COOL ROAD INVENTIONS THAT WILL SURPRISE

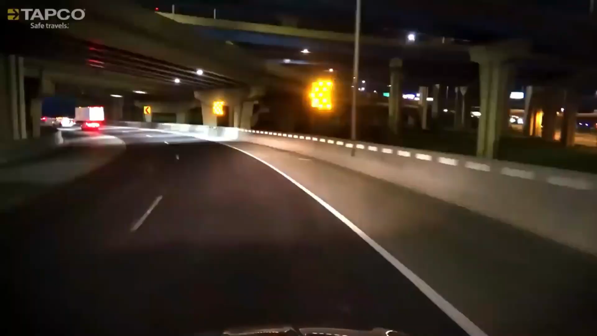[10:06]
However, with Blinker Chevron, the number of accidents on turns is reduced by approximately 58%.